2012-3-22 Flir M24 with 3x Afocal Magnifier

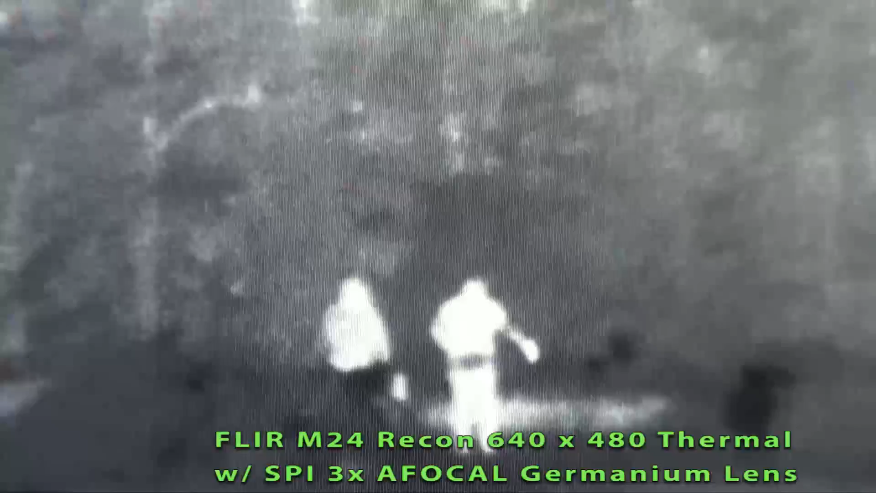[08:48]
That's digital 2x with the 3x magnifier. They're at about 100.
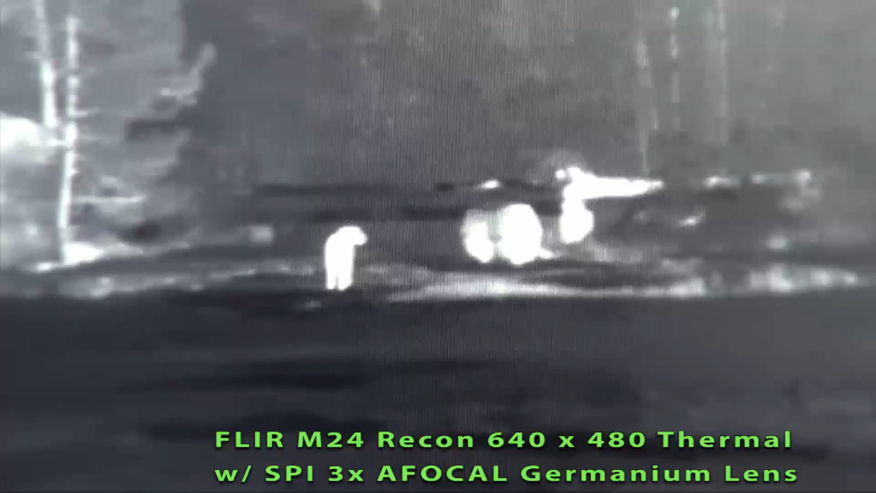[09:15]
This again is with the 3x magnifier.
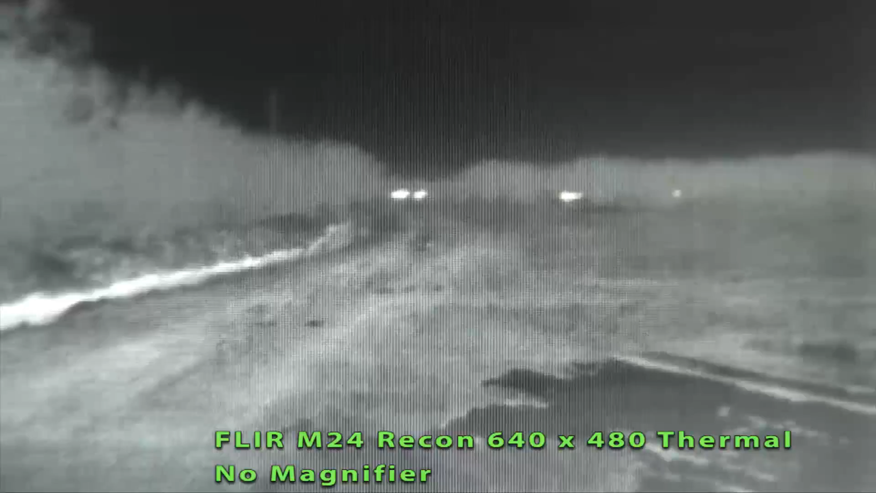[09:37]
Okay, you're looking at some cattle that are about 250 yards away. We'll go to 2x.
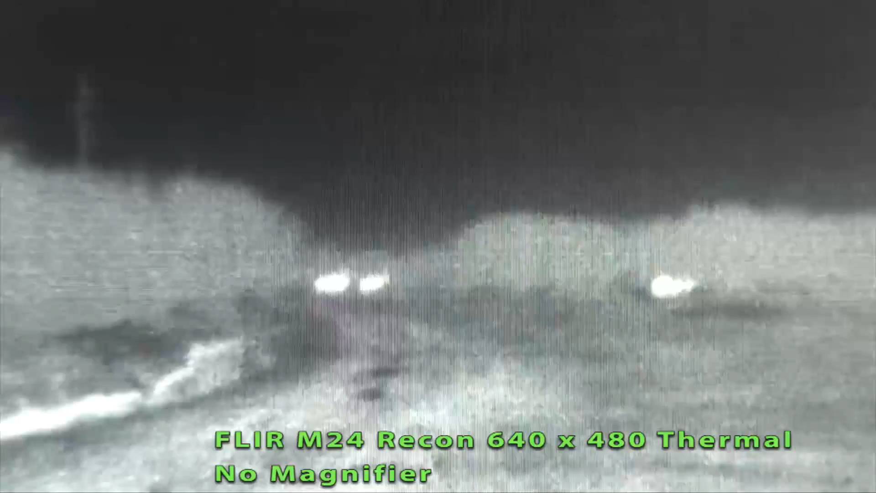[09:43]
And then we'll go to 4x.
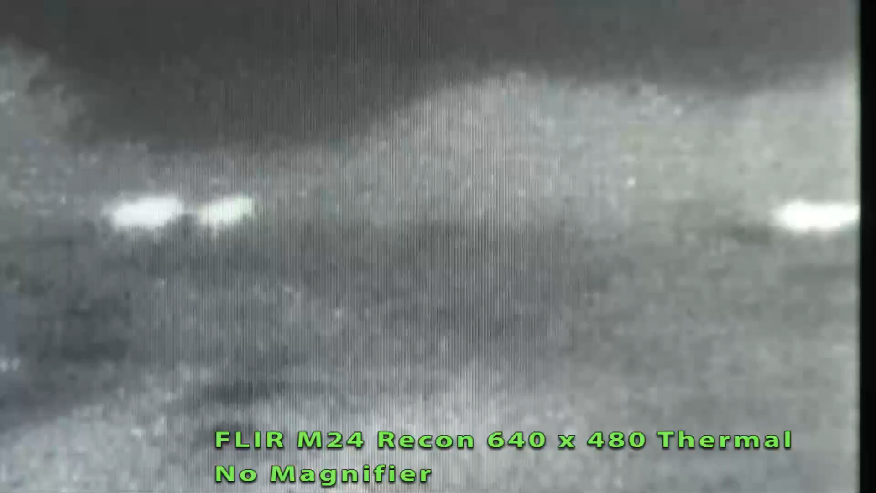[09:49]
Okay, and these are cattle at...
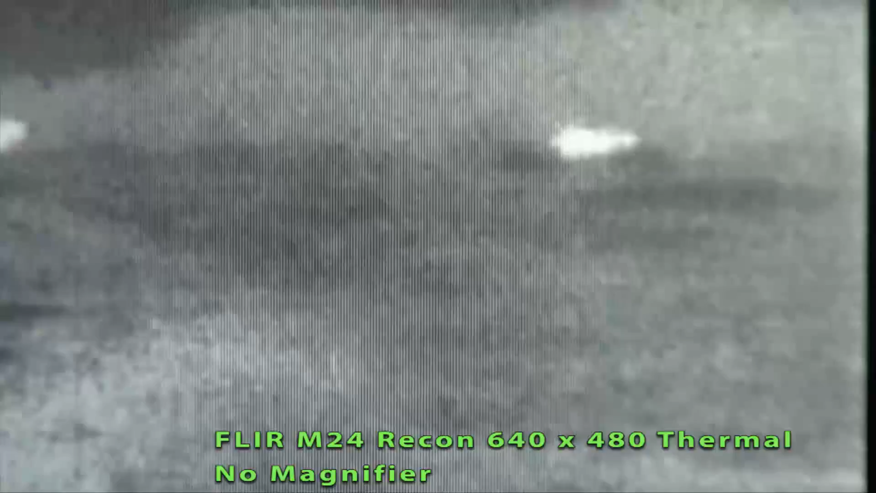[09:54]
They're actually Texas Longhorns at 250 yards. Okay, we'll put...
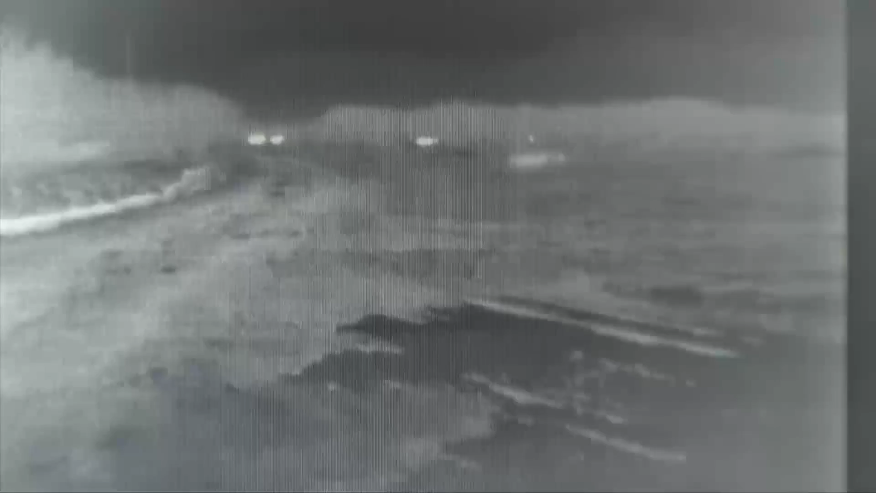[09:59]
Okay, we've installed the 3x afocal. And this is at 1x.
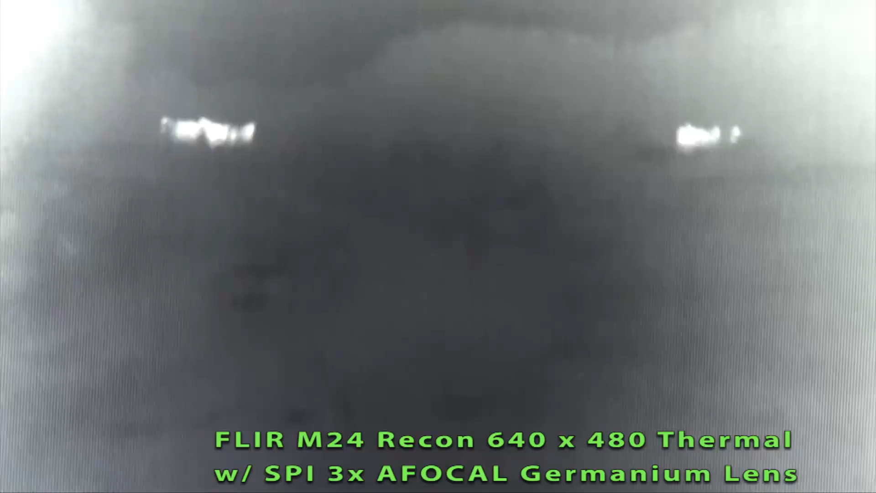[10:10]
And these cattle are about 250 to 300 yards out. Okay, and this is 2x.
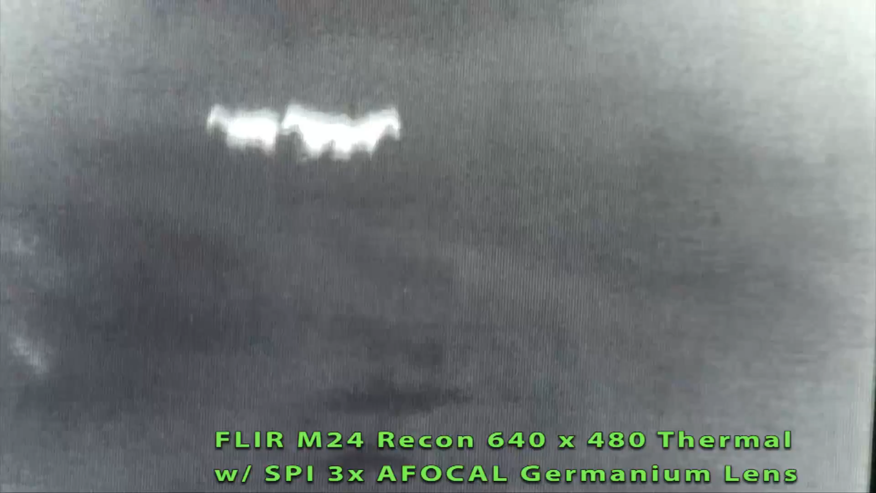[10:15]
You can see they're laying down.
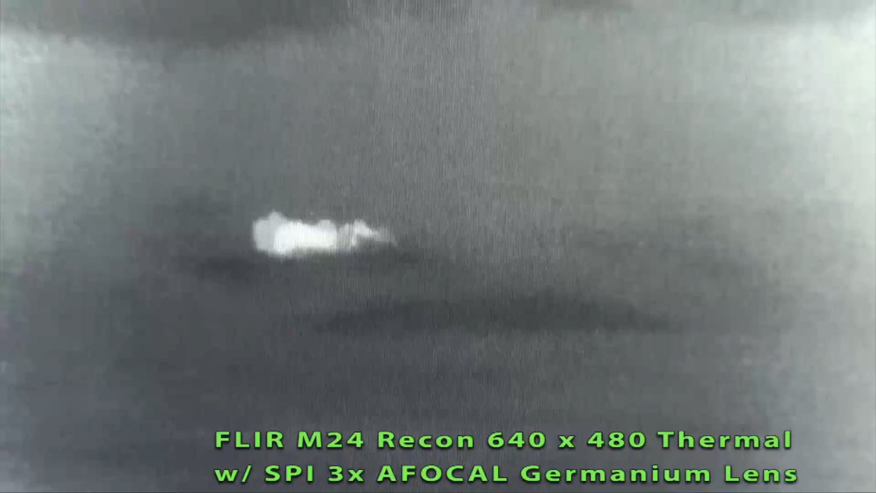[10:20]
And this is 4x. Let's see where it's....
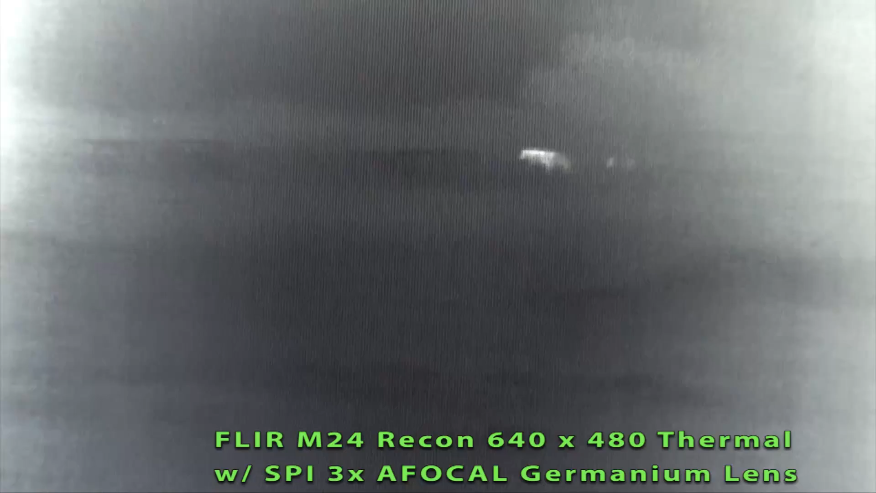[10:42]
I'll see where the seps... Let's see where it's going. You're getting it. I'm getting it. But I can't see where the seps are. I'm getting it. But I'm getting it.
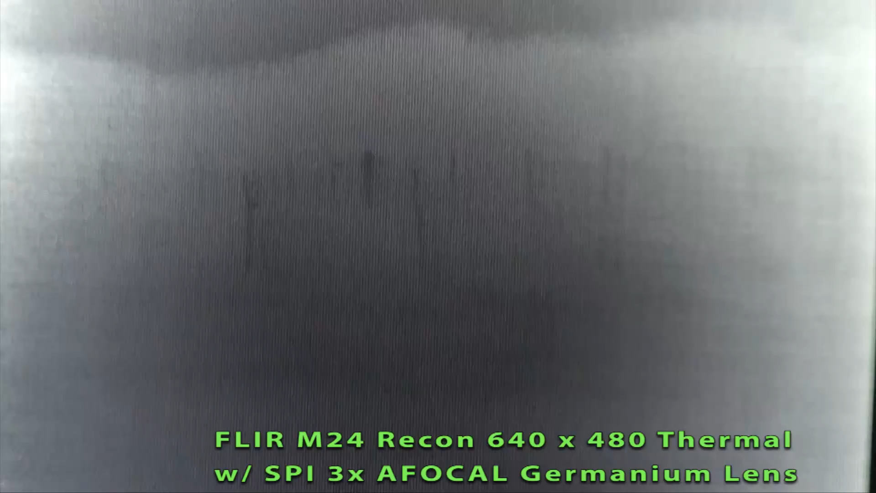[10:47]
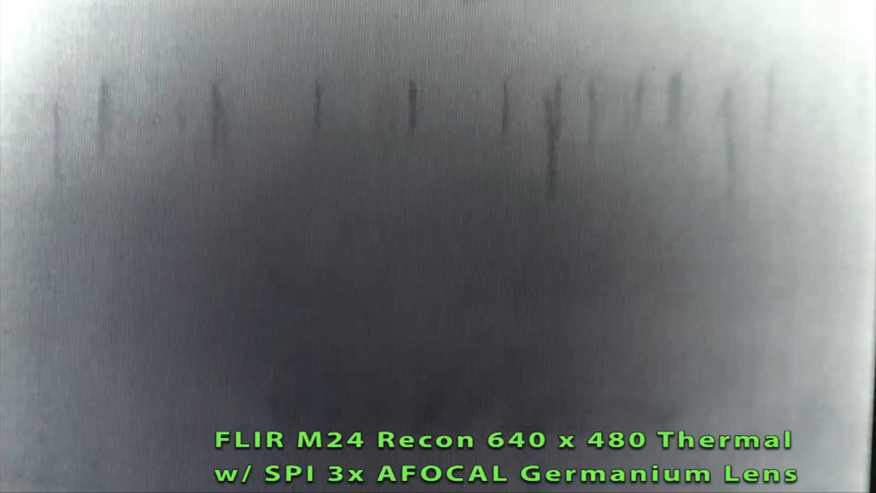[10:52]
I can't see where it's going on. This is witty. I don't see where it's going. So you can see where it's going. Right there. Zoom in.
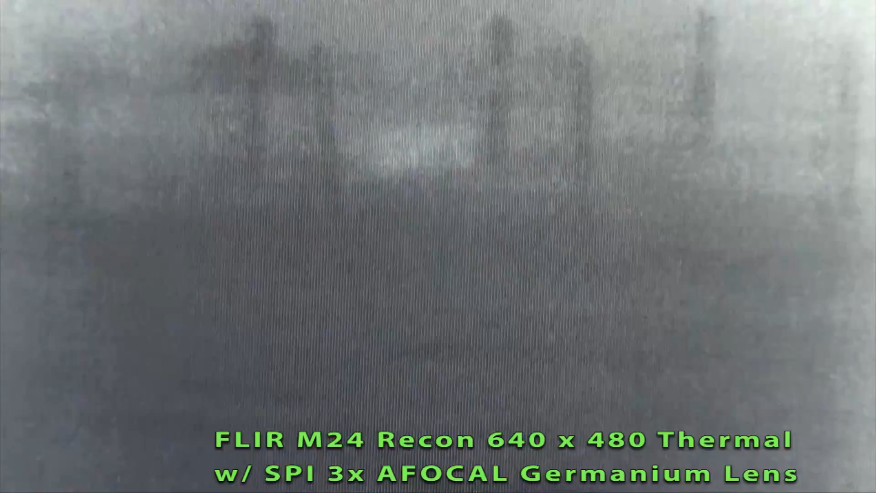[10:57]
That's a sheep. Those are sheep.
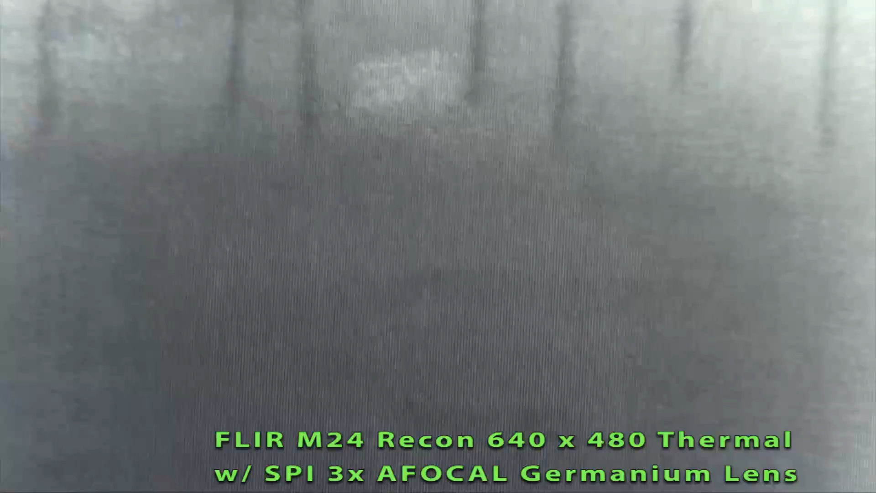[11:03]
That's 300 plus. We'll go to Black Hot.
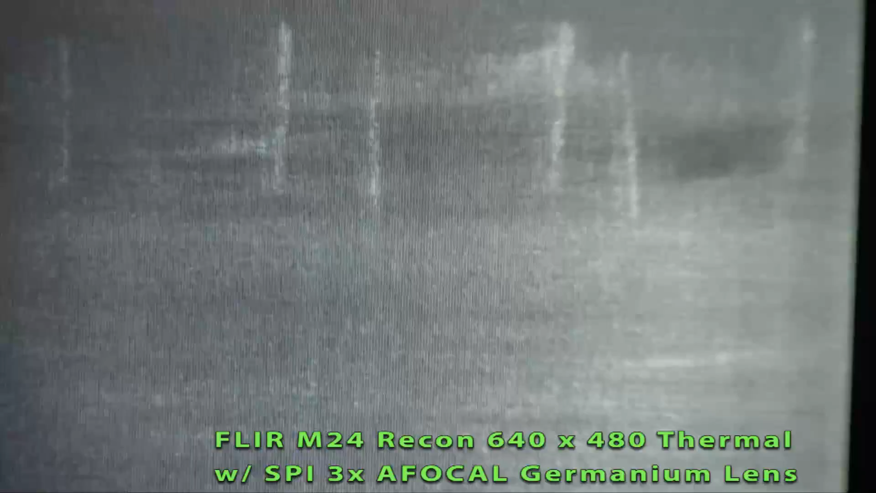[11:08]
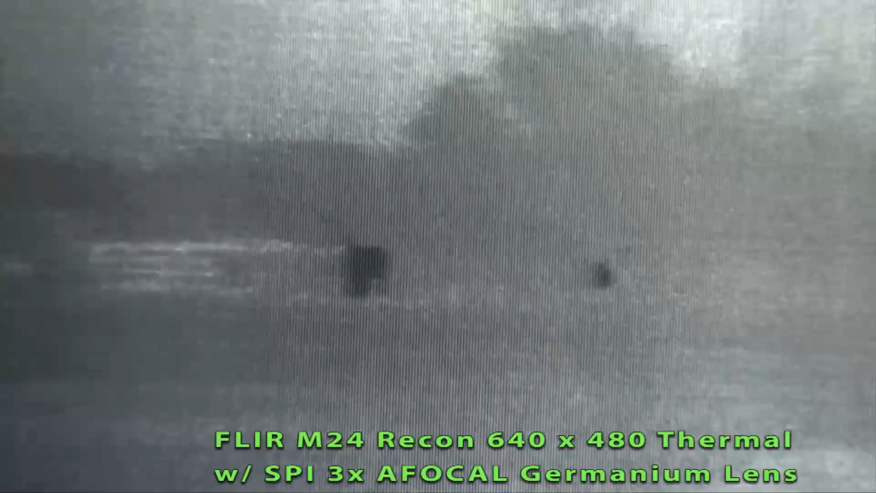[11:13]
Those are sheep and cattle. Those are on the property next to us? Yeah.
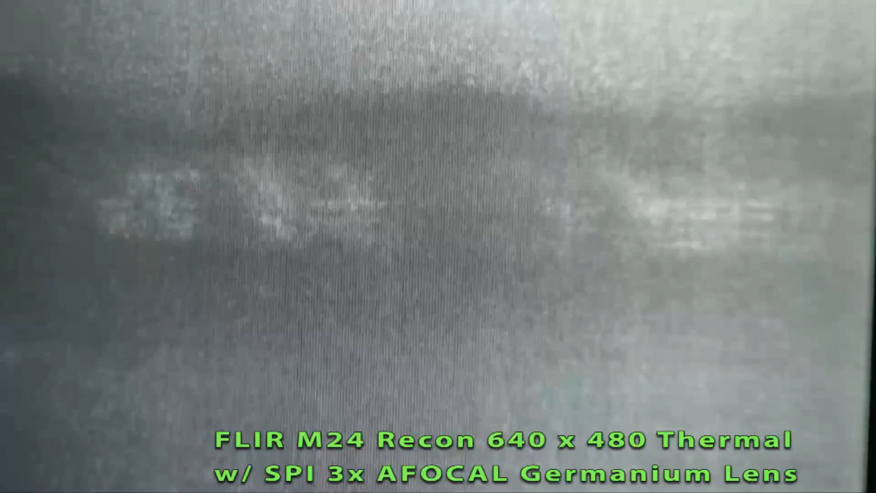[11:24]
We're out at the impact zone range.
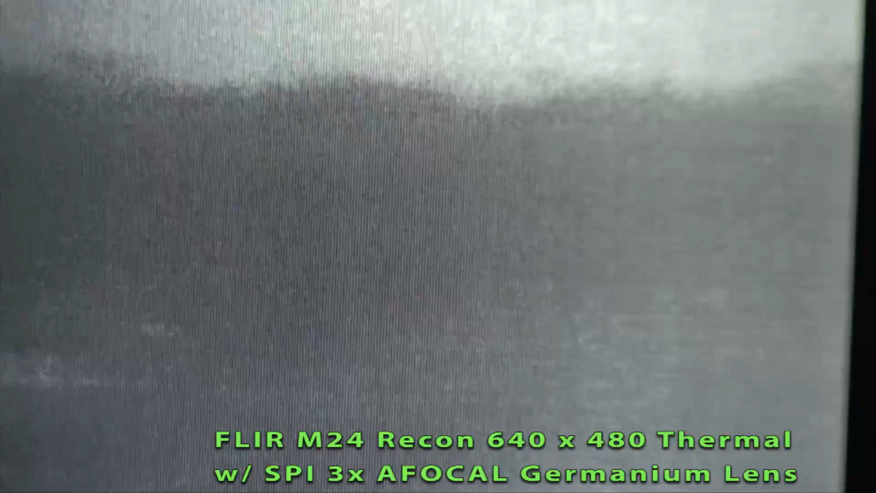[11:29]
Then we're back to the Longhorns.
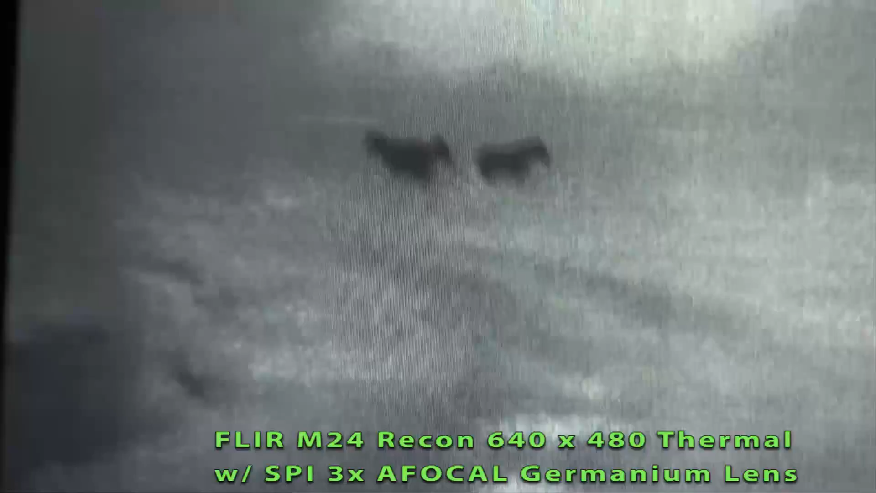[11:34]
Those are horses to the left.